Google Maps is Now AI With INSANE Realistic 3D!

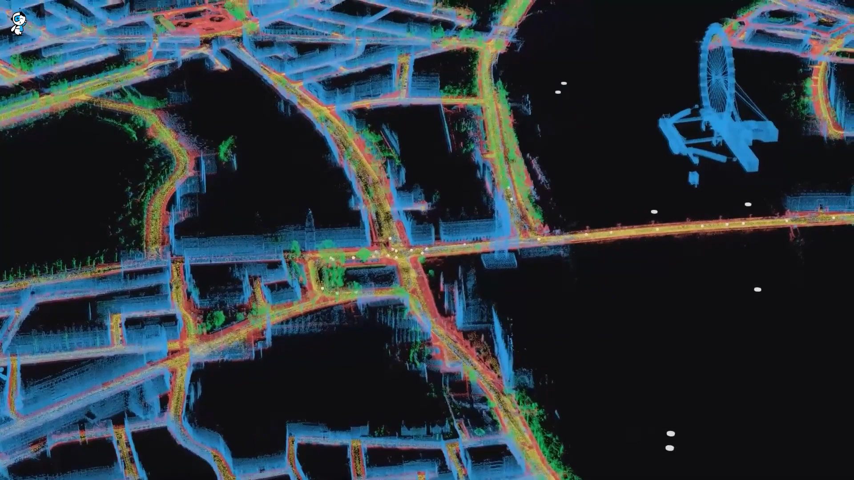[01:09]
The effect is achieved using neural radiance fields or NeRF, AI that can build detailed 3D models from 2D photos.